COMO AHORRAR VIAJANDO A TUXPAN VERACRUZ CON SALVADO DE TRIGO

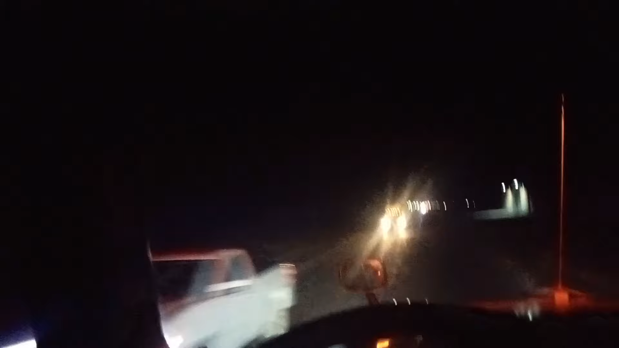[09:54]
A ver si. A ver si no se molesta el Guardia Nacional. Bueno, no me he parado, no, no me tengo que parar. No. Vale. Pues ella se quedó ahí atrás. Vamos pasando, ya pasamos la población de Perote. Y hemos tomado la carretera Perote.
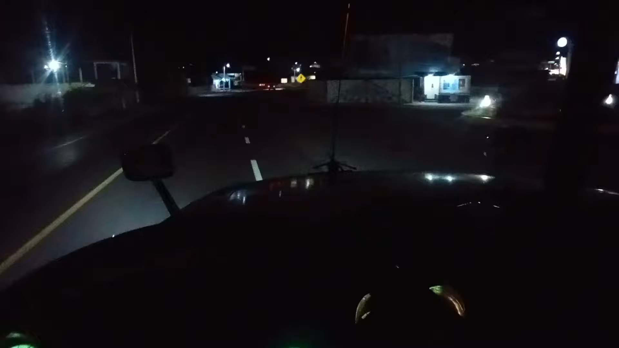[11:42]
Llevamos el plan de darle hasta llegar cerca de del punto de entrega, por razón de que molestan los de tránsito.
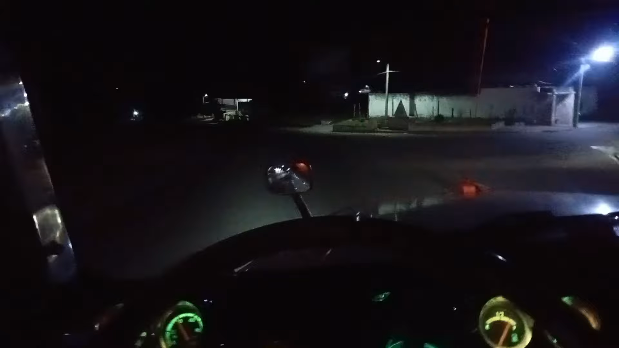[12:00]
A ver si no tenemos problemas al cruzar Tuxpan, porque hay que atravesarlo, porque el punto de entrega es del otro lado. Bueno, se baja chulada con 26 toneladotas. Casi llegando a Altotonga. Muy bien, ya vamos a la altura de Altotonga y vamos para la Sierra Tlapacoyense. Bienvenidos al mundo del
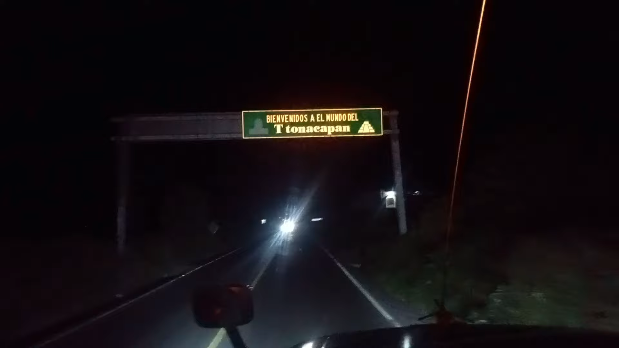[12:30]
Tonacacapan. Ay, qué difícil es pronunciar eso.
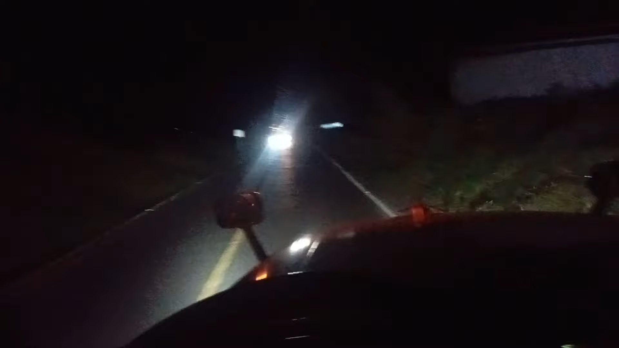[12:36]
Ay, cuando lo edite lo pronuncio de forma correcta. Tonacapan. Ya nuevamente la carretera Axalan Tlapacoya está destrozada. No dura bien. Se destruye rápido. Miren qué santos hoyotes hay.
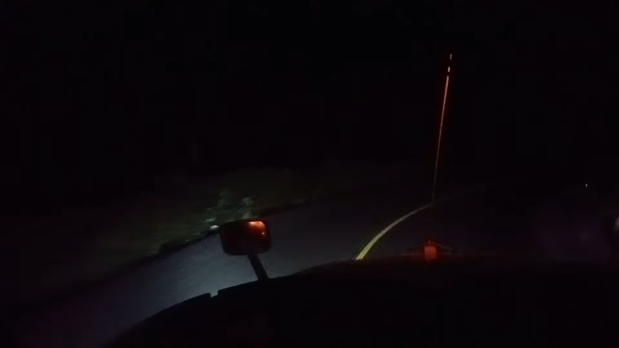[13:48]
Mire, esta no tiene tanto peralte, pero hay unas que están. ¿Por qué las hacen así los ingenieros? ¿Por qué? Porque a los cochecitos les da miedo y se detienen, miren.
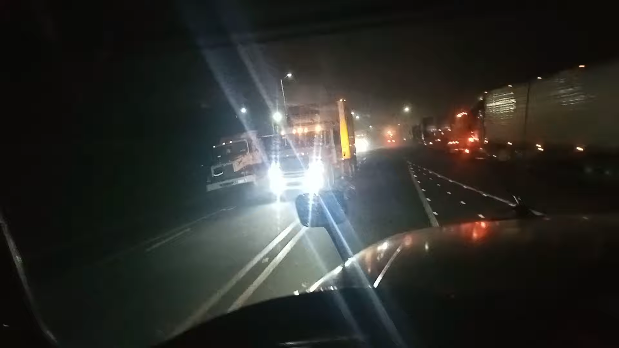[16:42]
Aquí se encontraba siempre la Guardia Nacional, aquí pasando la calle de Totomoxtle. Pero ya de un tiempo para acá, quizás como un año, ni se les ve ni sus luces. Y así por muchas partes.
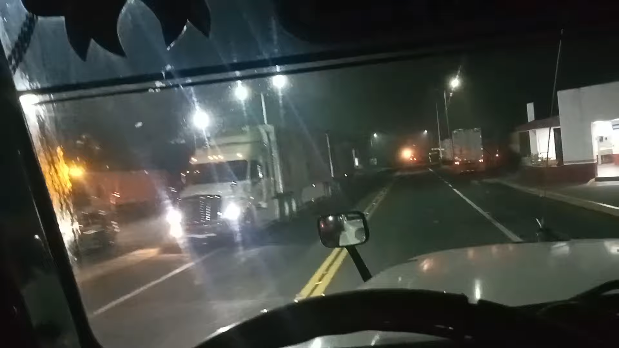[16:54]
Solo vigilan de día. Ya de noche ya no lo hacen. Nuestra Tuxpan, ya casi llegamos. Río Pantepec, puente Tuxpan, entrando a la ciudad de Tuxpan.
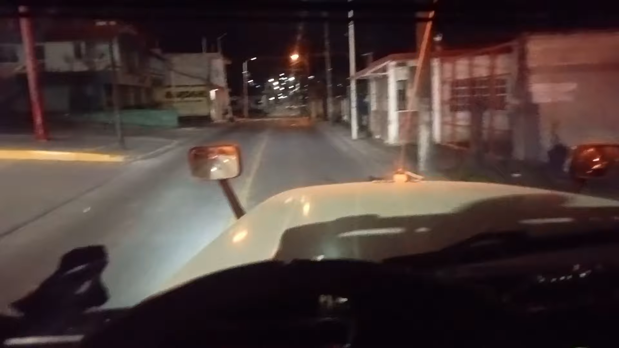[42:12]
Siendo las 11 de la noche, un niñito ahí nos saluda como de año y medio, 2 años. Qué ilusión, ven como superhéroes a los traileros.
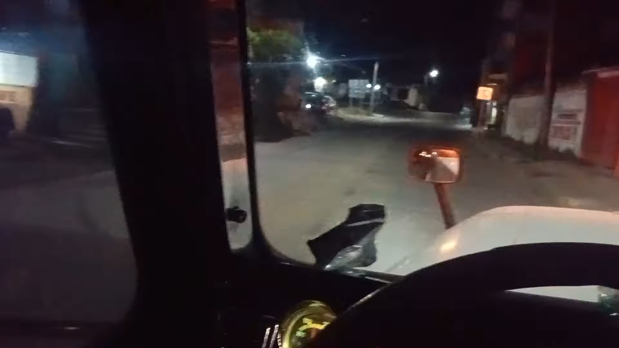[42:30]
Y que jalemos la corneta, que jalemos la corneta. La famosa frase.